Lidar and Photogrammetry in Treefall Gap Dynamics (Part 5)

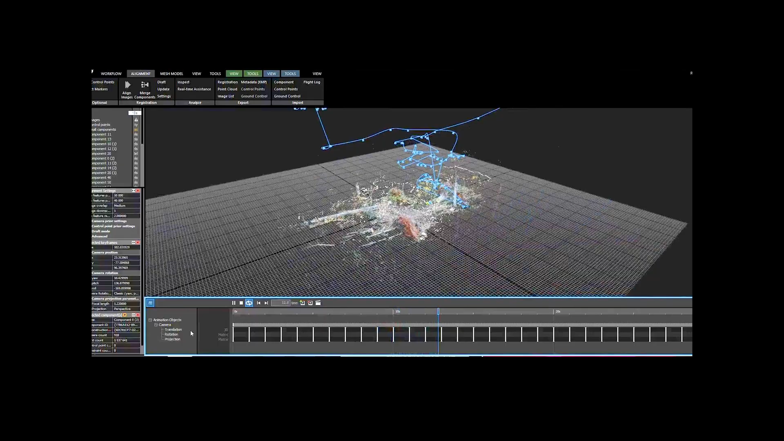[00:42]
This three-dimensional point cloud model was generated from over 5,000 overlapping photographs using the application Reality Capture. The original camera positions are visualized by little white triangles surrounding the root plates.
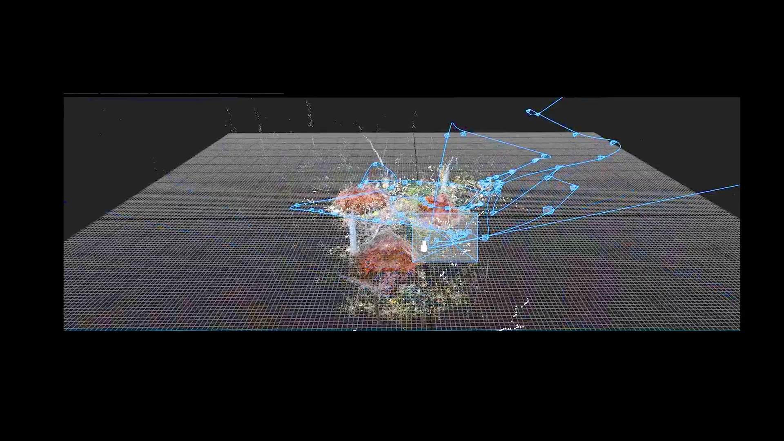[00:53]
The flight path and keyframes guiding the virtual camera are shown in blue.
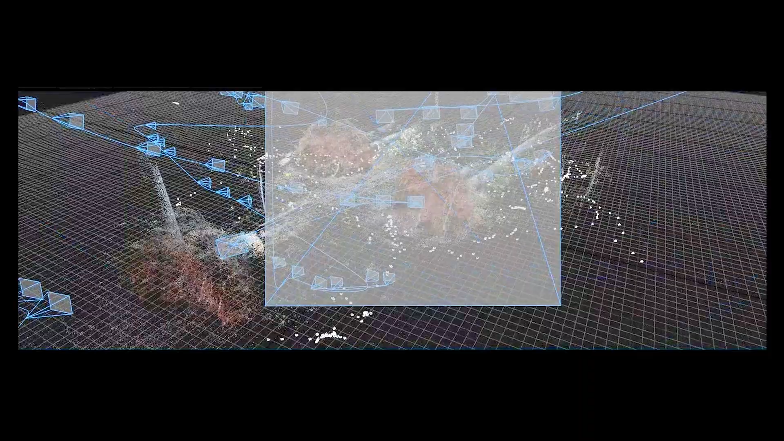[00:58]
Photogrammetry provides a versatile tool for accurate quantification of many parameters and indices used in studies of forest gaps. Photogrammetric monitoring can be useful for
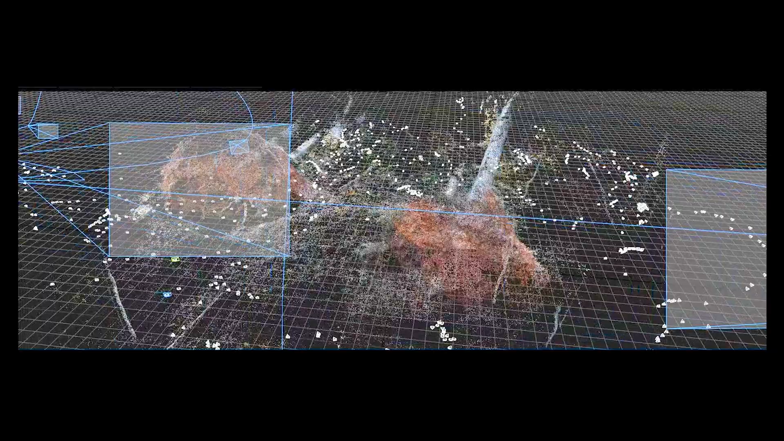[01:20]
For instance, volumetric measurements of pits and mounds can quantify bioturbation rates. Similarly,
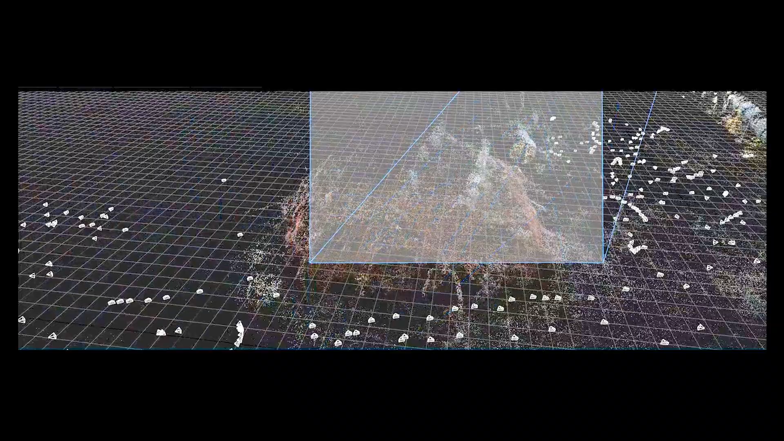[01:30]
detailed reconstructions of gaps allow estimation of light levels and growth based on the day of the year and latitude.
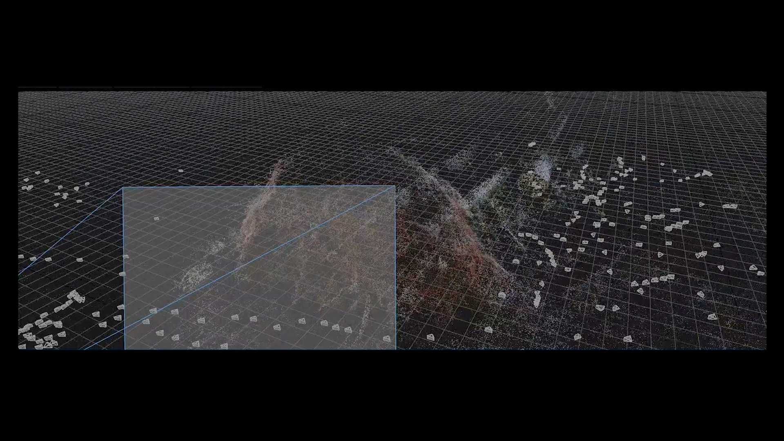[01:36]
The spatial data can be very informative when collected in a time series. The power of time series photogrammetry is evident from a study that used drone imagery collected in monthly intervals in Barro, Colorado Island, Panama. Here, a canopy gap is photogrammetrically reconstructed based on sets of images taken a month apart.
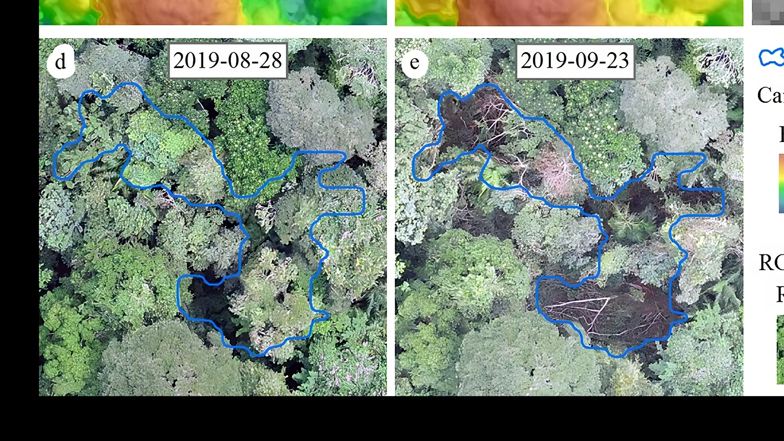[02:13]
The disturbed area is delineated by a blue line.
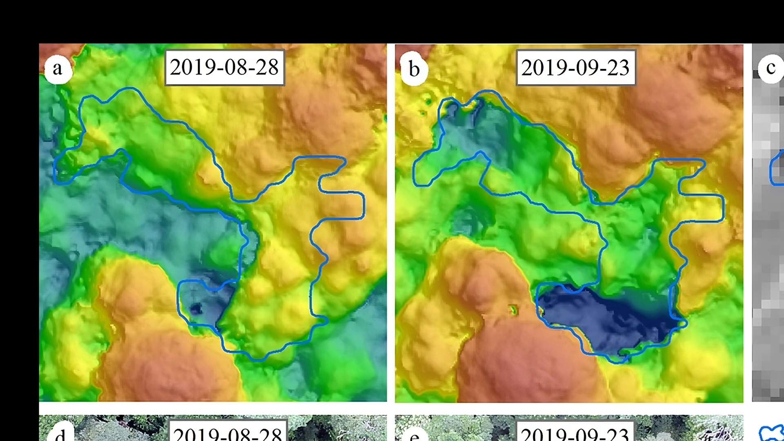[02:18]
Photogrammetric elevation models can quantify tree fall gaps with great accuracy.
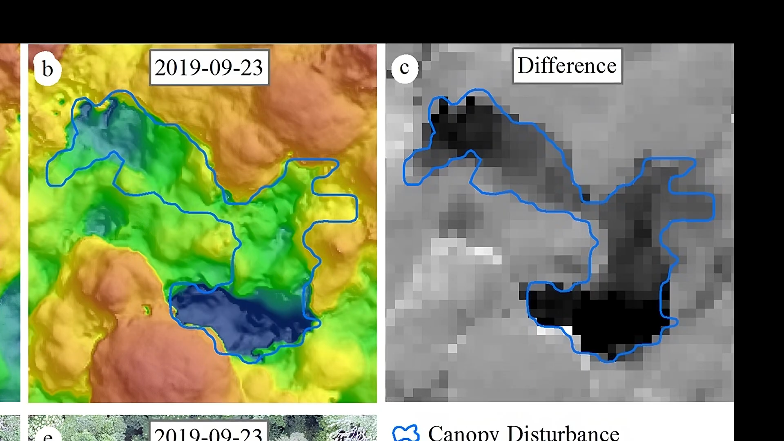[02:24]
The black area in the grayscale panel shows a sharp drop in the canopy.